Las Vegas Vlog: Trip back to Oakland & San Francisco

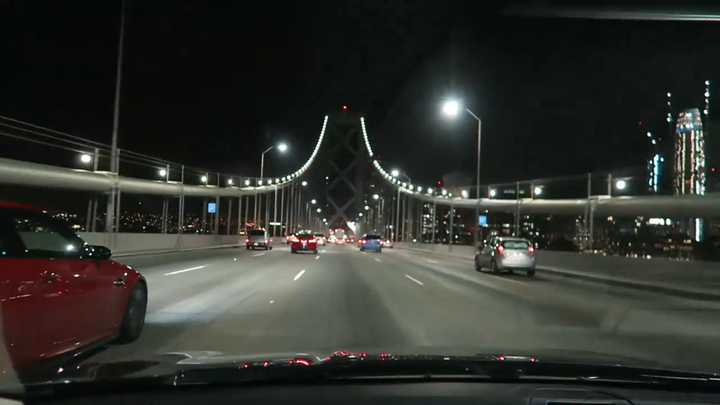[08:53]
Just paid the $4 toll to get across the bridge here and now I'm
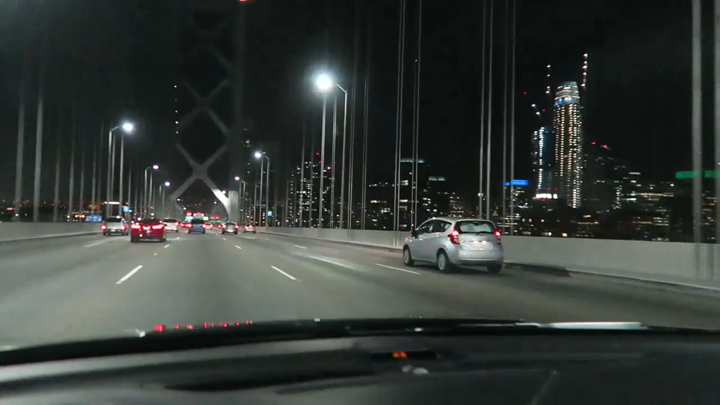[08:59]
coming into San Francisco right now.
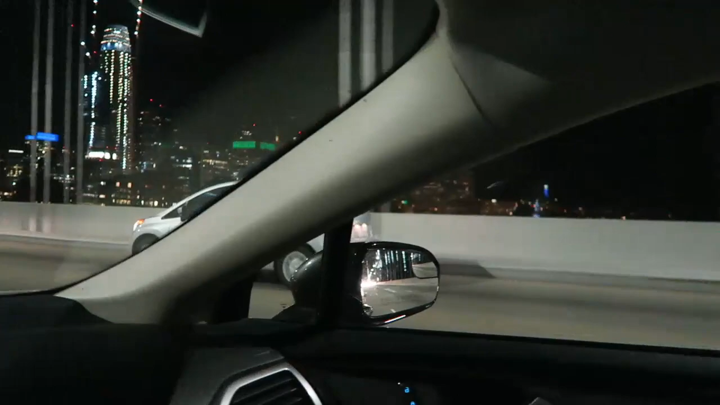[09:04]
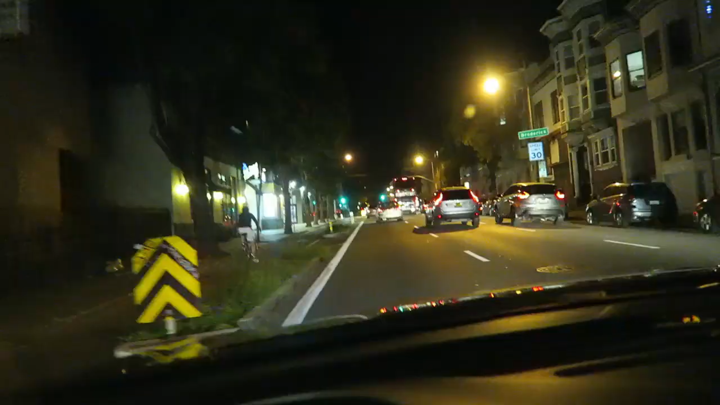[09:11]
Driving through the city right now on my way to where I'm going to be staying at. Hopefully on this camera you guys can just kind of see how cluttered, congested this city is. You got parking on the right side and you have this bike lane over here on the left side.
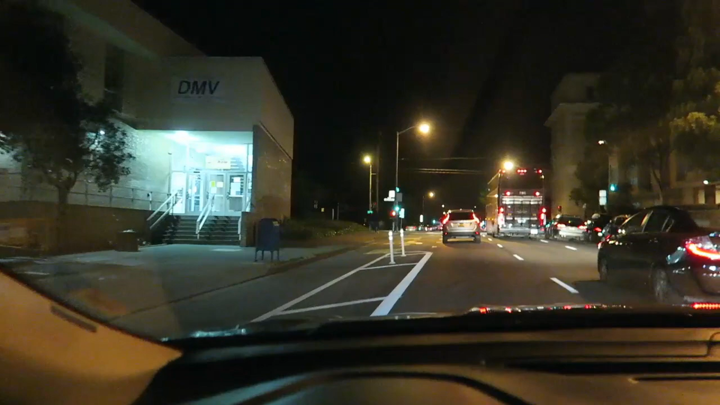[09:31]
I just saw one guy using. It's about 1030 at night right now and it's still just like crowded, congested traffic pretty much anywhere you drive.